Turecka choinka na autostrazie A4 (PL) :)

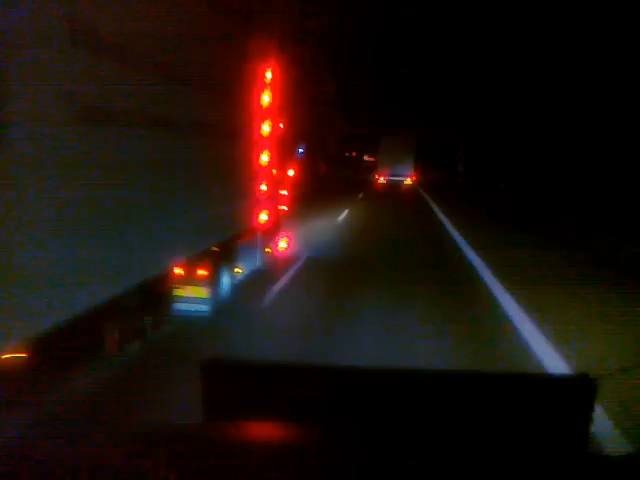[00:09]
ja mam umy listopad, kurde no, żałujcie, ale to jest, o, turek, ale oświetlona jak choinka, z przodu masakra, szkoda, żałuję normalnie, że nie było widać z przodku, nie, o, uuu, dość tak, dość tak, ale w tej chwili, szkoda, dobra. Uwodzenia.